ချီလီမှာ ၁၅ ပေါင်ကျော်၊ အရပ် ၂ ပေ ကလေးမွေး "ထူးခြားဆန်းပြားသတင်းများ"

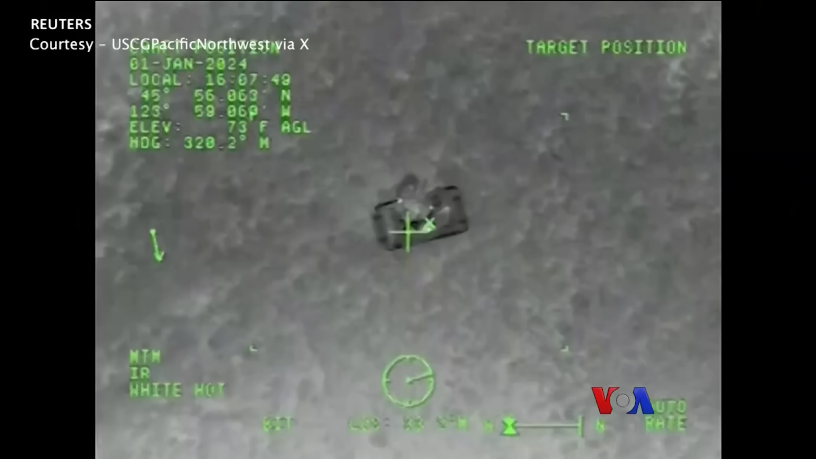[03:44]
နဲ့ထည့်ပြီးတော့ကေတင်ခဲ့ရပါလိ။ခွေးကိုရှာနိုင်ဖို့ဂျိုဒူဓာတ်ပုံအပူလိုက်အာယုံခံဓာတ်ပုံတွေကိုအသုံးပြု